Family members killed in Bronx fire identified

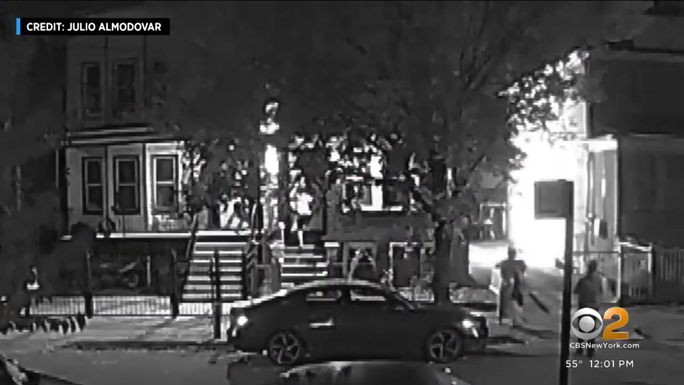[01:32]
Security camera from across the street captured the panic screams for help. He threw the window. He threw the window. The hands banging at the window.